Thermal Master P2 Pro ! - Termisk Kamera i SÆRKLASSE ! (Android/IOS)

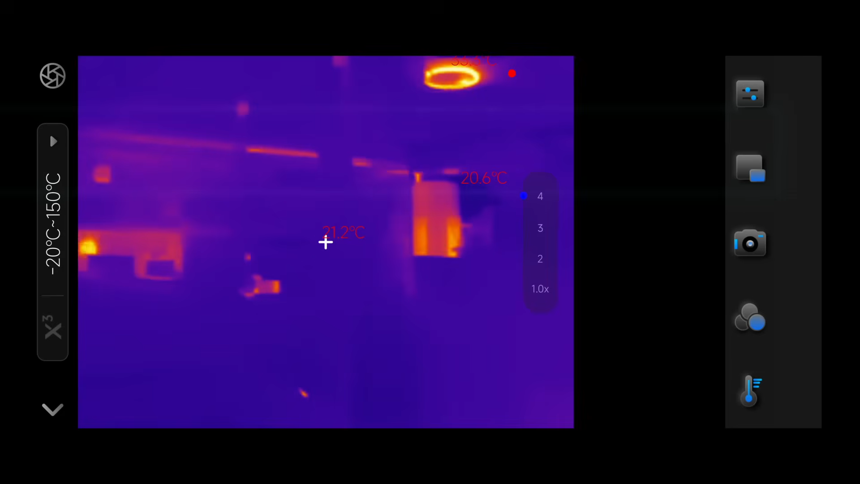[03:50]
Der løber også noget rør op i loftet, som er varmt vand. Og herovre, der sidder, hvis jeg lige flytter mig sådan, der sidder varmevandsbeholder, som I kan se her.
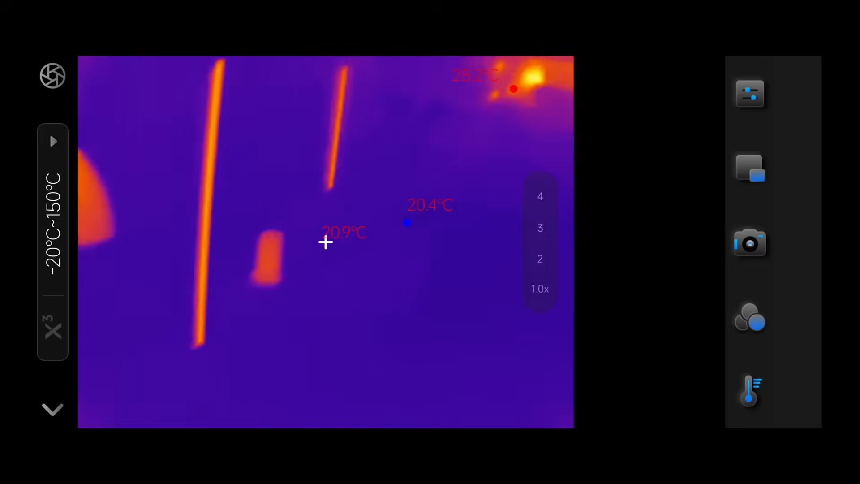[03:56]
On screen: spot 20.9°C, min 20.4°C
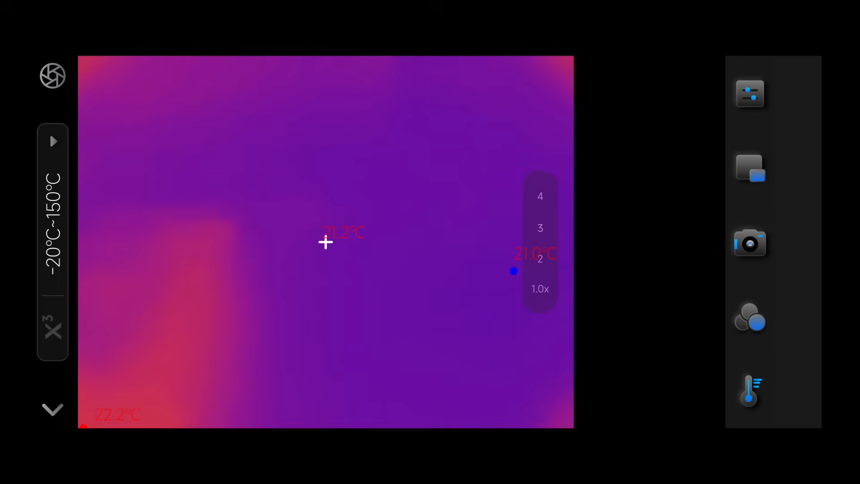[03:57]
Og hernede, et eller andet sted, det er svært at se. Men der er altså et der.
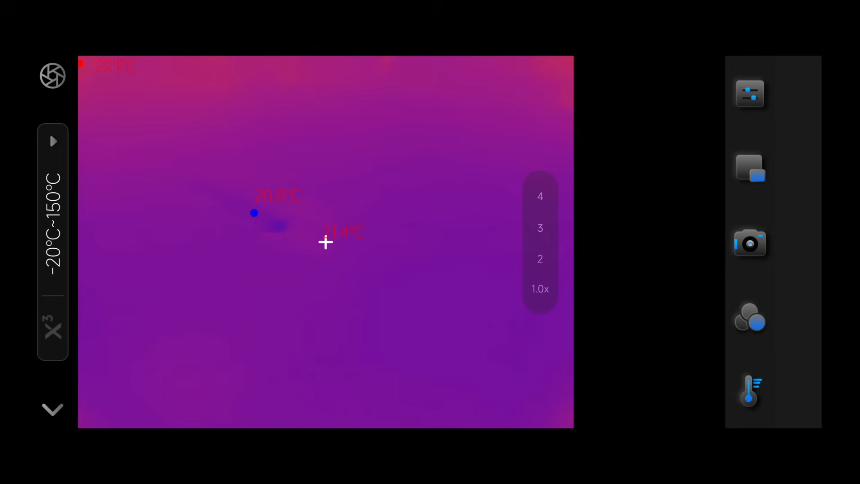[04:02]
Jeg tror, det er der. Nu retter jeg min telefon direkte på. Det er altså D1 Mini-bordet, som sidder her.
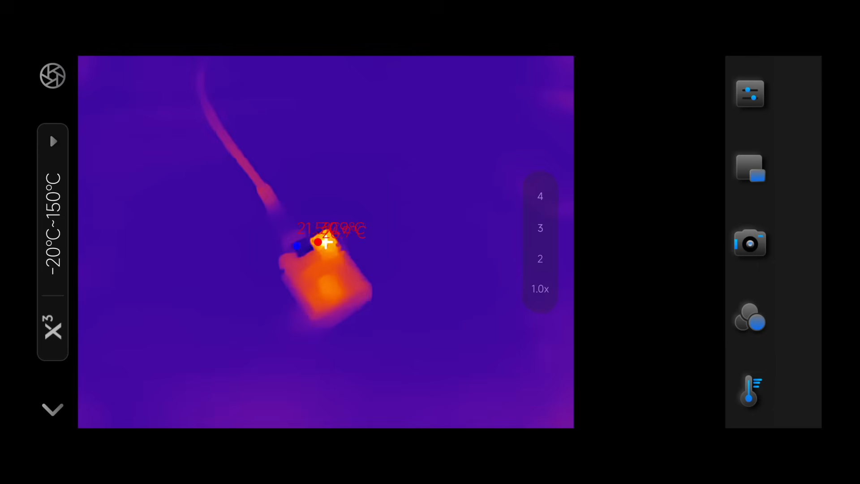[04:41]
Det forøger opløsningen, så det kan vi da lige gøre. Så får vi altså et lidt skarpere billede, selvom termiske billeder aldrig står helt knivskarpt.
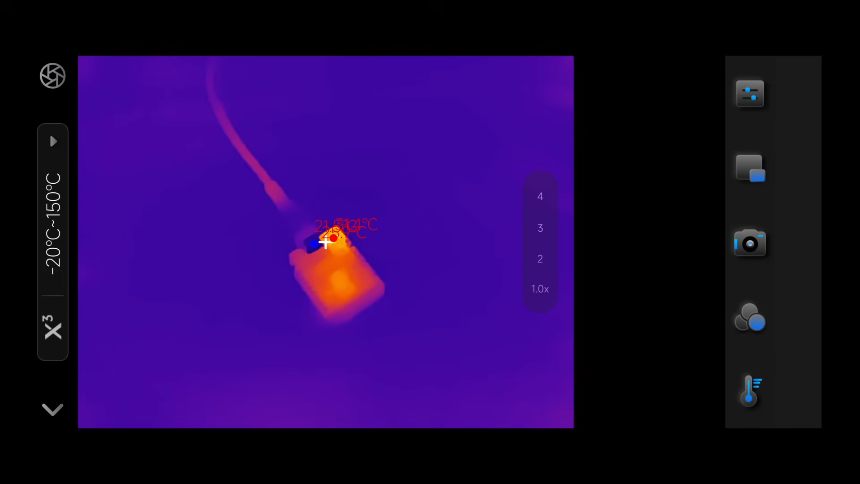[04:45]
Vi kan selvfølgelig også ændre farven.
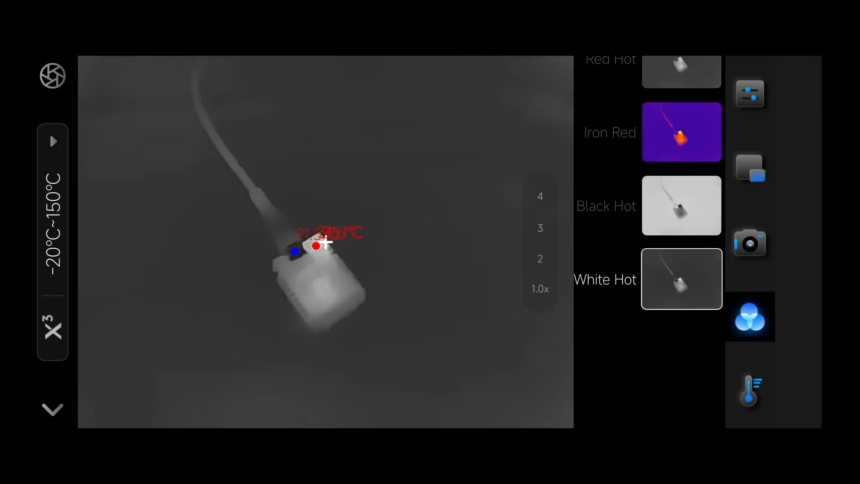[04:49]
Så hvis jeg gik ned her, så kunne jeg få et sort-hvidt billede og så se mit lille D1 Mini-bord lidt bedre.
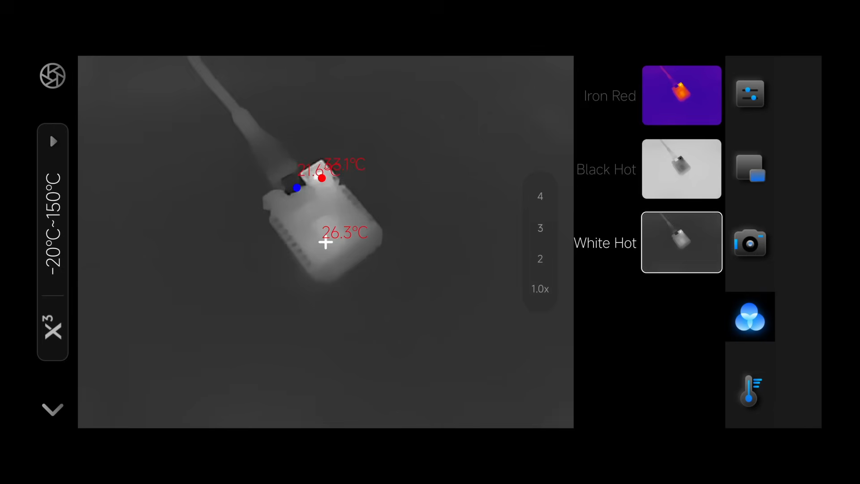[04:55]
On screen: spot 26.3°C
Men jeg får da i hvert fald nogle temperaturer her.
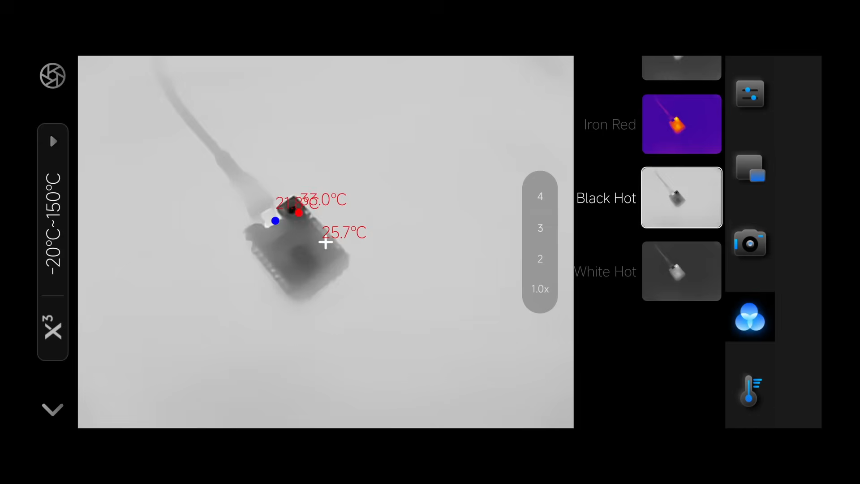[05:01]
On screen: spot 25.7°C
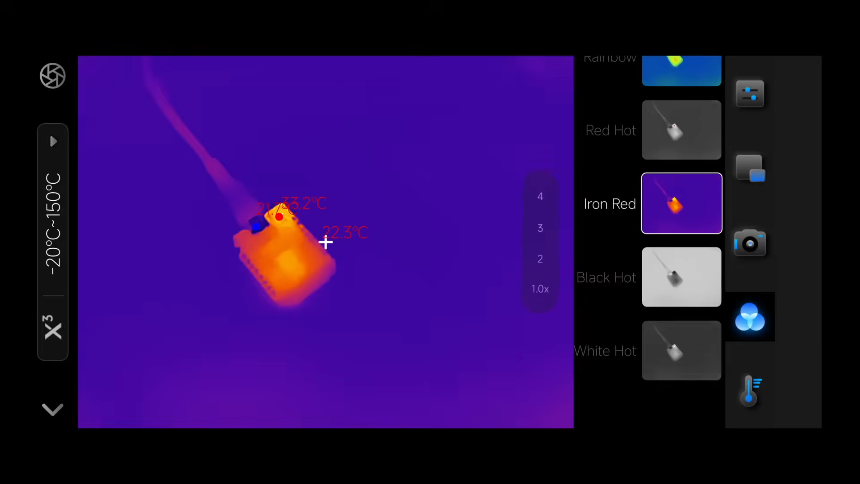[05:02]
On screen: spot 22.3°C
Lad os bare hoppe tilbage til det gode gamle Iron Red Template Farve-skema her. Og på P2'en her, der sker jeg altså lige en 14-15 cm fra mit bord her,
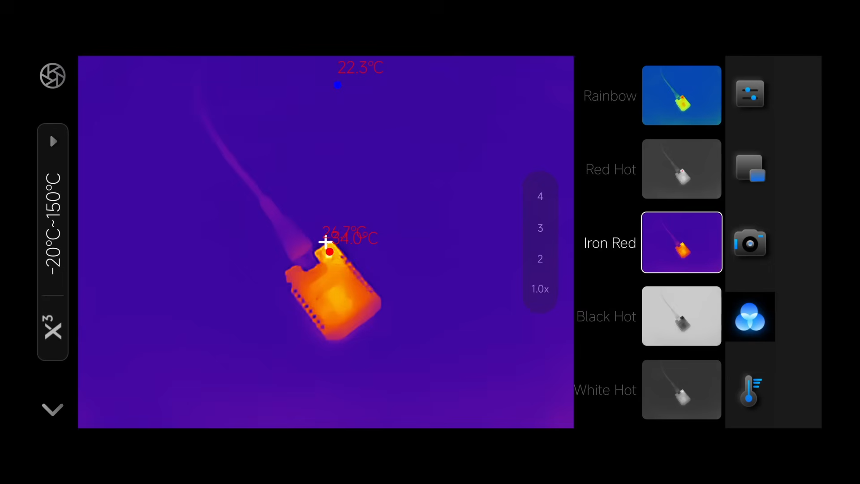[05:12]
On screen: min 22.3°C
før jeg får et nogenlunde skarpere billede. Men det er jo helt umuligt for mig at se nogle af de fine komponenter.
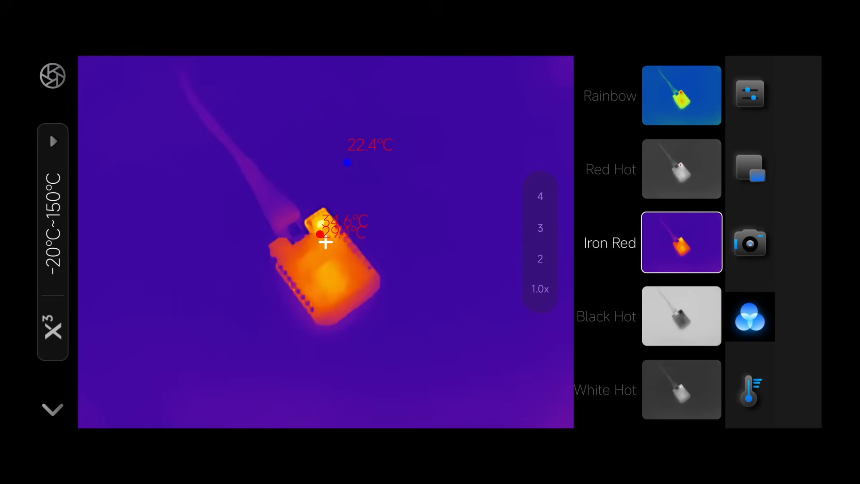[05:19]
Hvis jeg rykker mig tættere på, så er alting bare en stor blur. Det får vi ikke så meget ud af. Selvfølgelig kan jeg stadigvæk aflæse mine temperaturer. Men jeg kan ikke se de enkelte komponenter, når det er så småt.
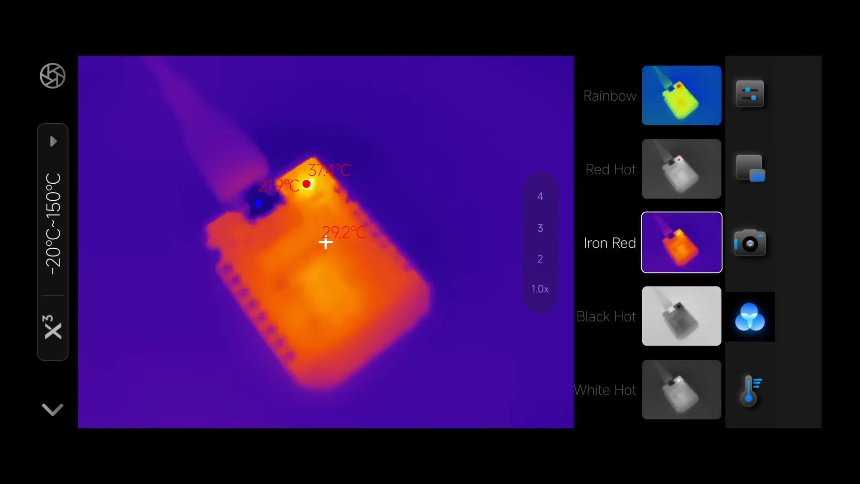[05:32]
On screen: spot 29.2°C
Så lad os prøve engang at sætte vores P2 Pro-modul i.
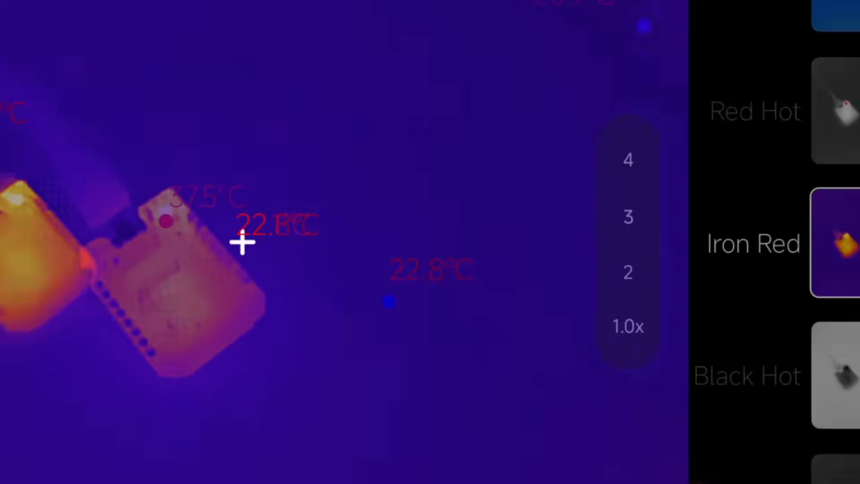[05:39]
Så har vi Pro-en aktiv, og igen, jeg kører X3-modellen, eller funktionen.
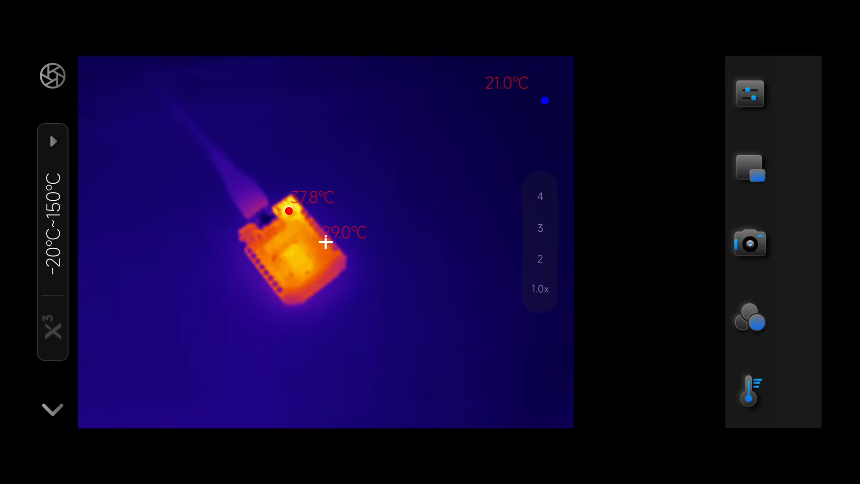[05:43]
Hvis jeg slår den fra, så får jeg noget mere blurry image. Men lad os bare gå tilbage til den, så fordobler vi da opløsningen. Det er også et ganske fint billede her. Hvis jeg går tæt på, så får vi lidt allersamme resultat, som vi gjorde på vores P2.